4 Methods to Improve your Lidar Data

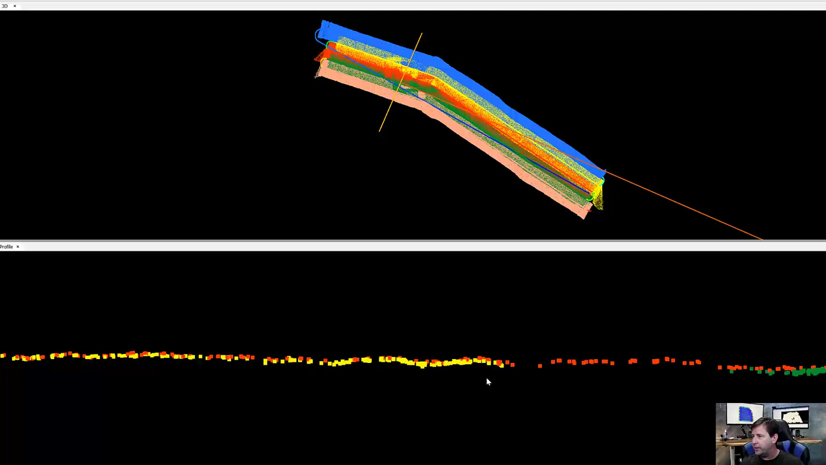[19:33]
And it doesn't look like much until we really start to get in. And you start to see now with this layer, it is not quite in with the rest of them. And the same thing with the green. Looks like we didn't get a good return here. So now I'll go ahead and turn my classified view on. Let's go ahead and take a look at both of these.
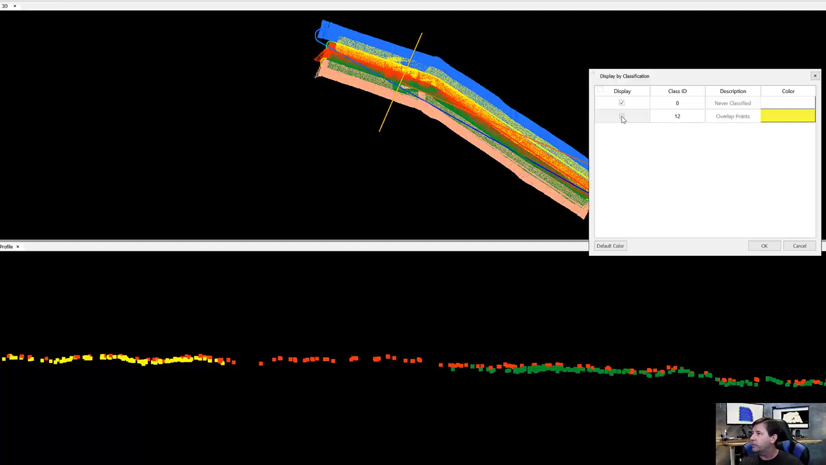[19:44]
Hit okay. And again, you can see these areas here that are outlined. And again, coming in here. Turn that off. All right. So automatically, you can see that just by doing this, getting rid of those overlapped points, that we have a much better surface on here.
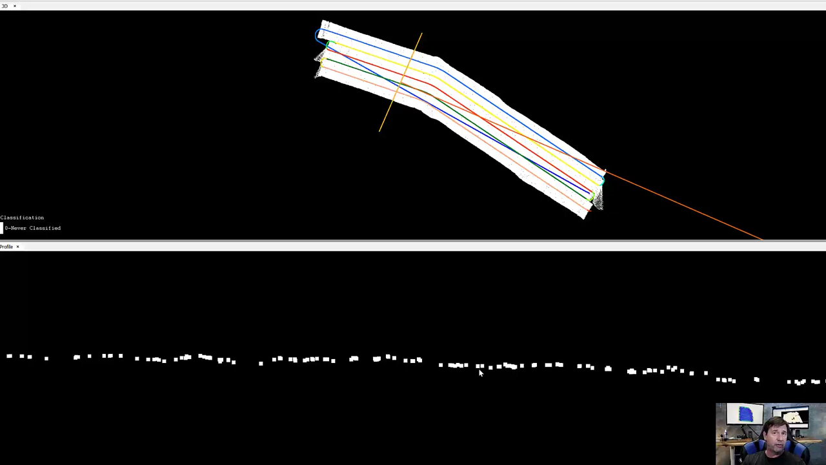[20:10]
And that means we're going to have a much more accurate piece. Because when you start to come back here again, add these extra pieces, these become outliers data set. And so that's going to interfere with your contours, your surface. And so if you're doing dirt work or you're trying to get really refined on what you're doing, this makes a huge difference. Now, if you're going through the brush and you want look with contours, do what you want. But if you really want to get down to that six inch contour piece at an affordable price, this is how we do that.
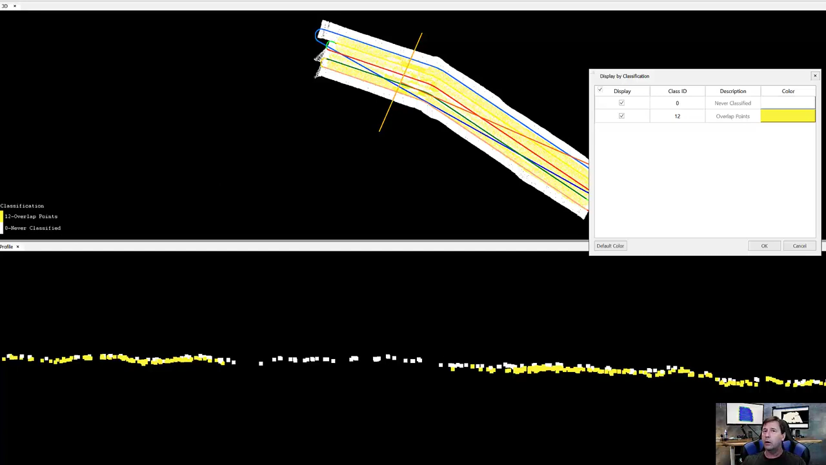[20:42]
All right. So now that we've got that, we're going to move on to the next thing. Okay. So one of the other things can make a really bad day is actually having noise. Now, you know, you can, in post-process, filter that out or cut it out by using global mapper or terra solids or what have you. You know, but again, this could really throw off your surface. It could create a lot of work for you. So I'm using a height model and I'm going to blow these points up on here.
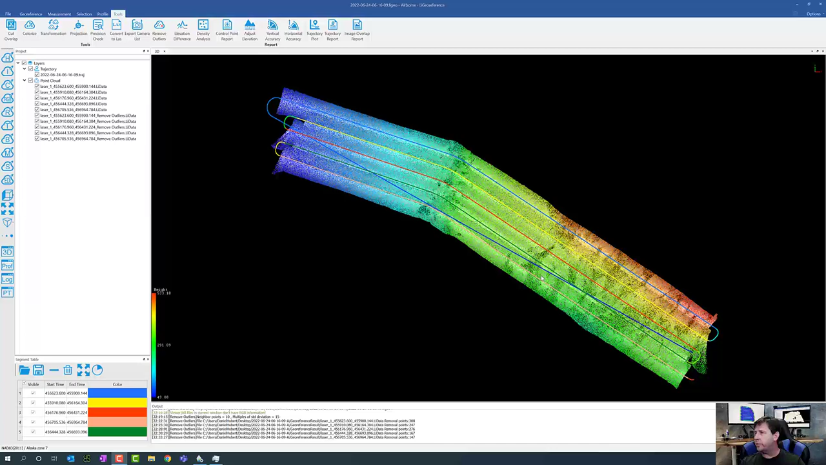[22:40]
OK, so we've run the point or the remove noise tool. So we'll put this on a profile. And what we've done is, you know, whenever you make a data modification, you don't want to remove your data. So we have two data sets actually on top of each other. So let's go ahead and get rid of the original just so we can see what was left here.
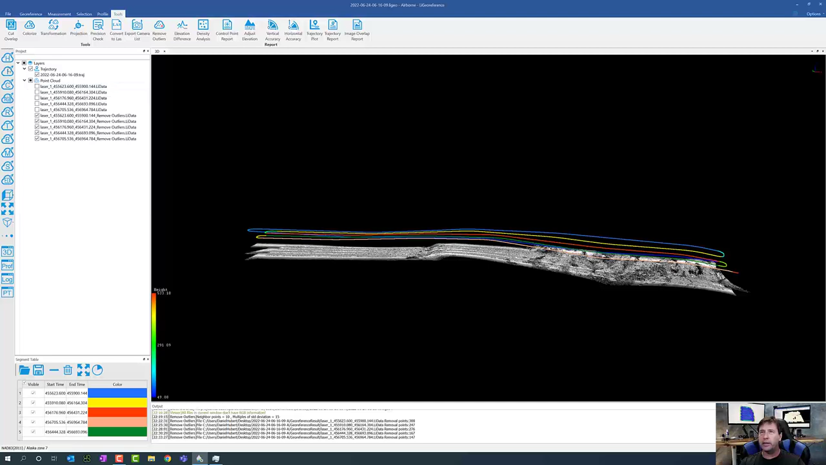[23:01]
And then we'll go ahead and bring that into height model really quickly and scale up our points. Yeah, look at that. And you can see now that's totally clean. OK, looks like we got one little point right there. So again, overall looking really, really good.
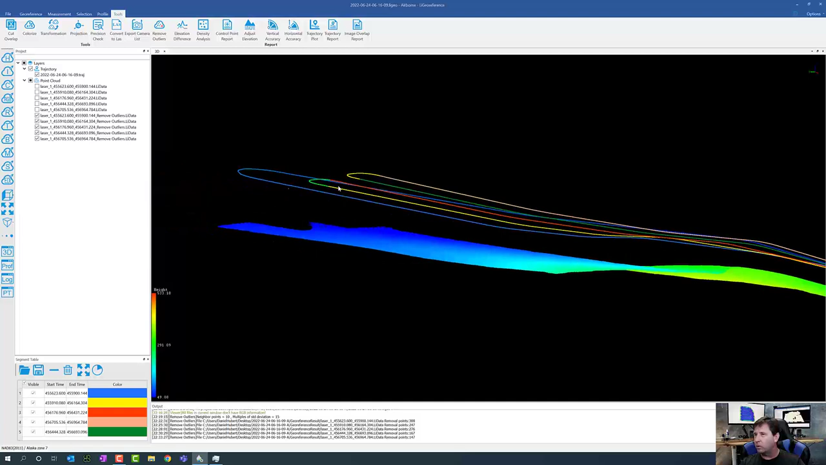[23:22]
OK, so again, we're going to look at this data set, which is, again, obviously a lot more active or a lot more noise on this.
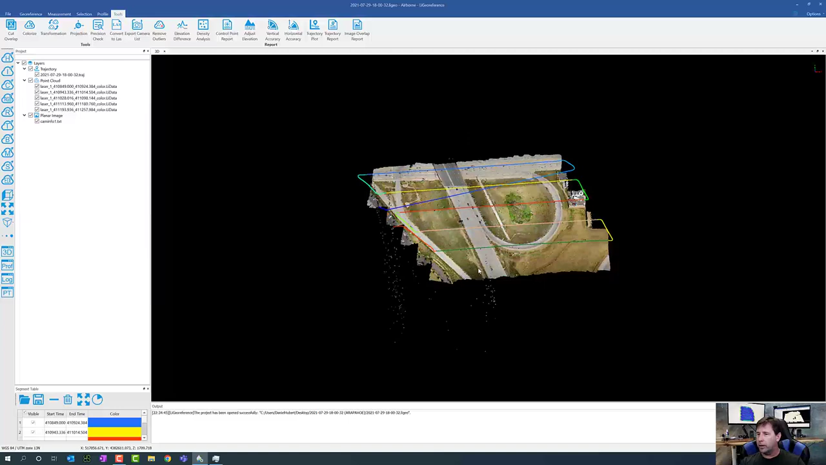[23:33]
So we can see this. So let's go ahead and run this one as well. And you can see this is a pretty extreme case on this as I go.
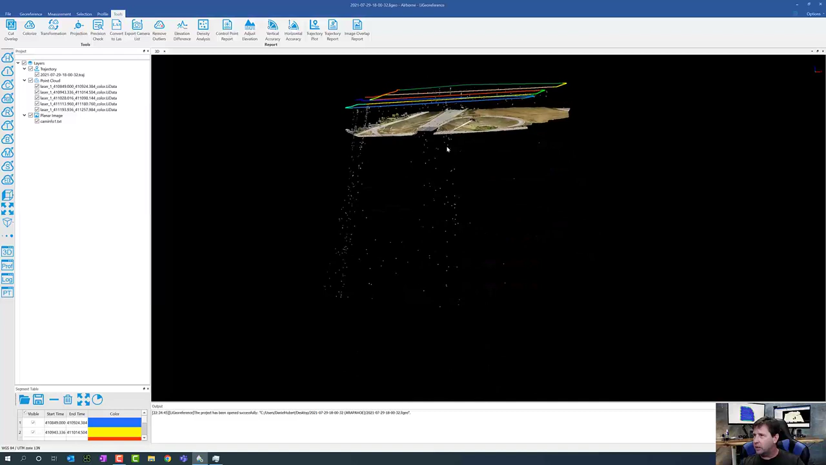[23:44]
Let's see if I can spin it here. All right.
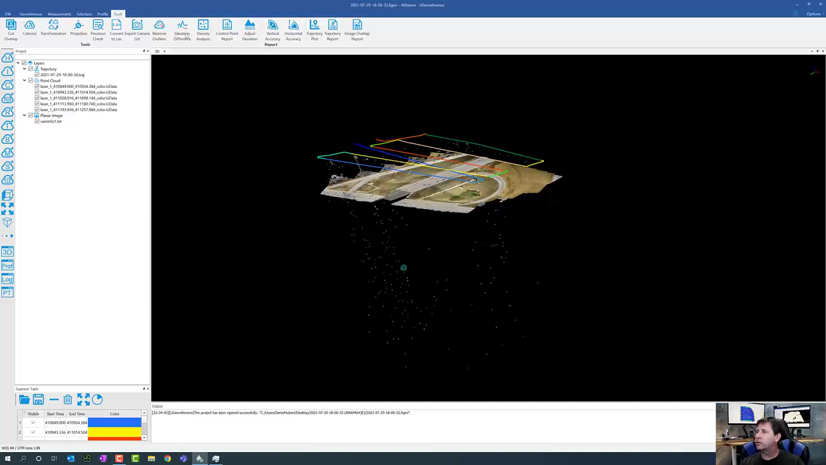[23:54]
So let's go ahead and run this and see what this looks like.
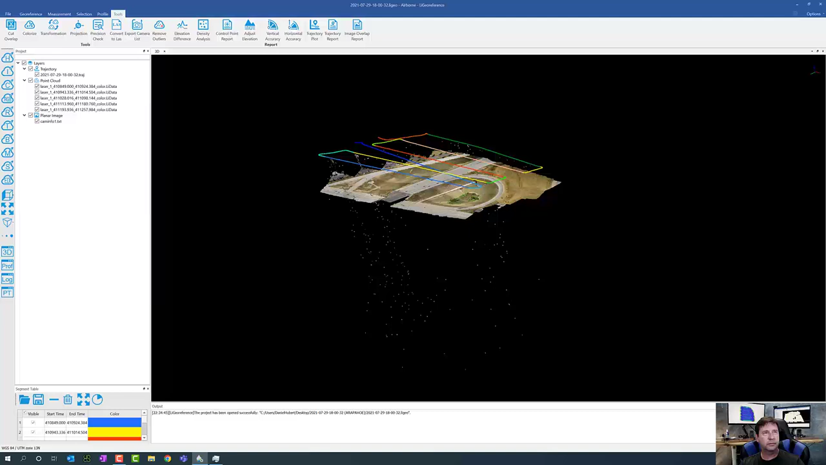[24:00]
OK, and so now let's take a look at this data set as we pull in.
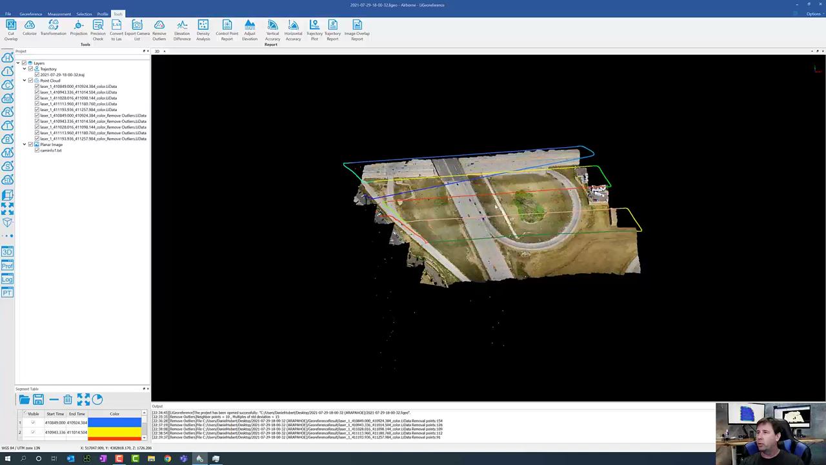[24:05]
OK, we have our noise. You saw that. OK, and let's go ahead and turn off our old one.
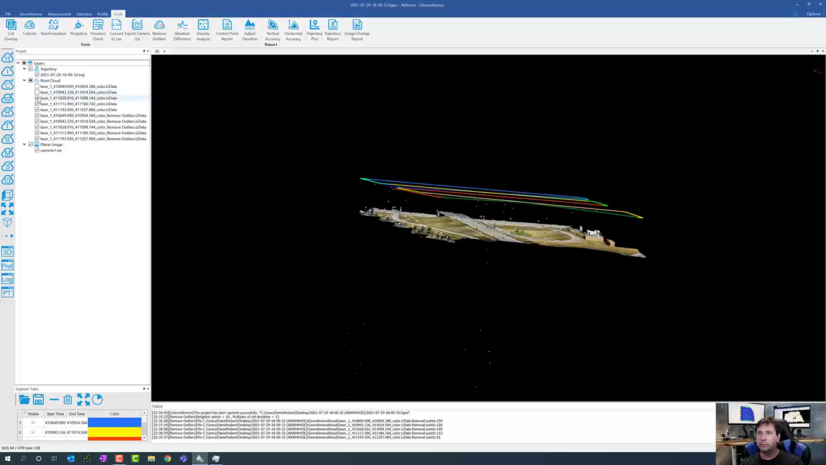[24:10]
And there you go. So still have a little bit, but it's so far out. We can actually fix that. This is going to be easy to clip.
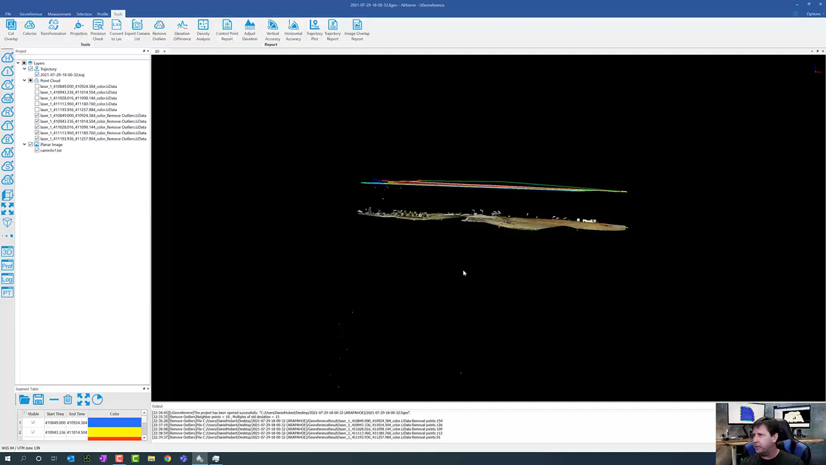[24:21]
But you can see it's been greatly improved here. And yeah, I probably could do some more. Let's go ahead and do that.
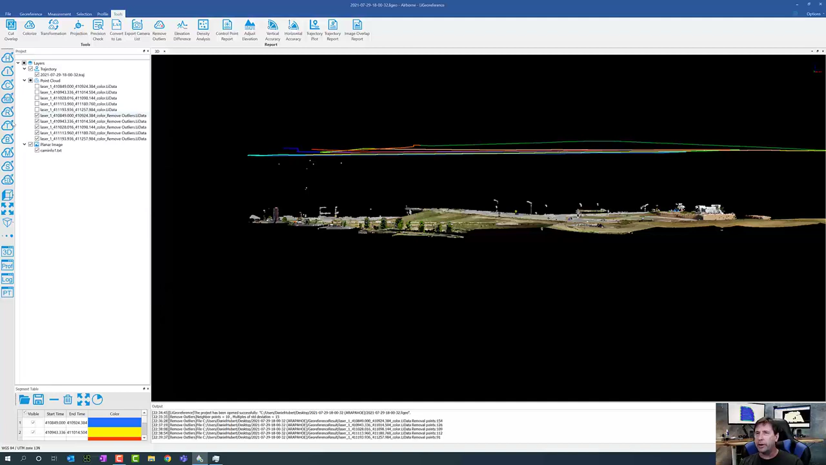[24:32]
And I may actually run another, you know, maybe another round to see if I can improve it here. So, yeah, I've got maybe a few artifacts right here. But overall and a couple down here that we can get rid of.
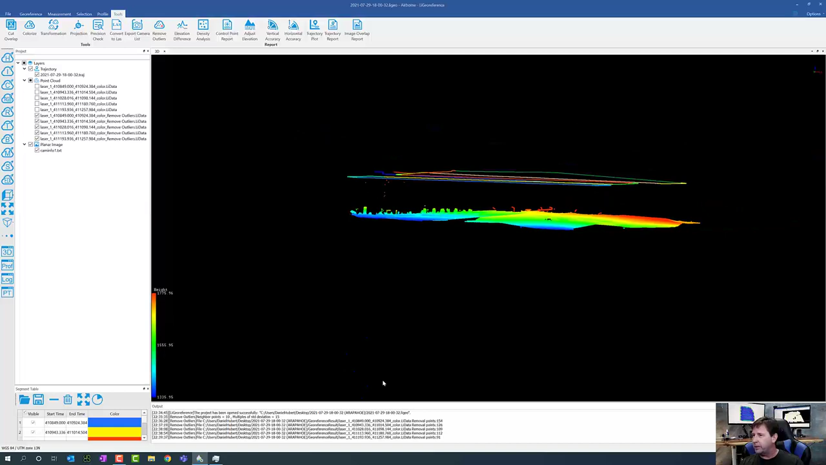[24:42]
But overall, not so bad. So definitely made a huge improvement. That was definitely a challenging case. But you can see how important that is to improve here when you happen to see those kind of things.
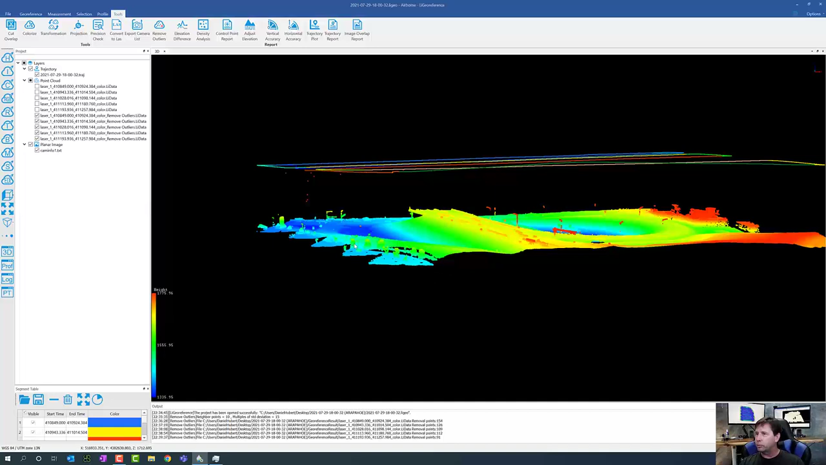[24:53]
So, OK, so I hope this has actually helped you along the way to kind of see what's actually possible and how to look at it lighter data just a little bit differently. You know, do you need to go through all this extremes? If you're not really, if you're just going for a foot contour, two foot contour, anything will do. But if you really need to get precise or you really want to get the most out of these sensors, especially the ones that are automotive and you want to get a survey grade.